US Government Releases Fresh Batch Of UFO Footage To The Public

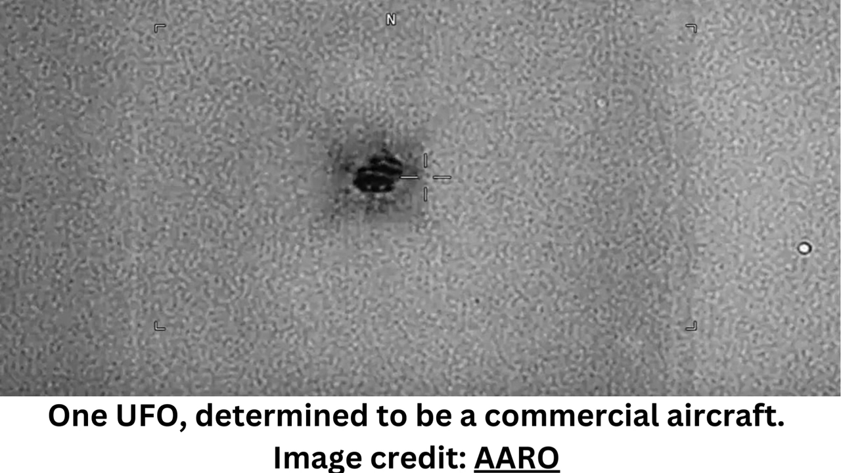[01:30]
After analysis of the full-motion video, inclusion of additional footage with a longer focal length, and analysis of commercial flight data in the region, ARO assesses that the object likely is a commercial aircraft and that the trailing cavitation is a sensor artifact resultant of video compression. ARO an implantation is a sensor artificial, so the introduce itself to a AROAT SLEEF OFFER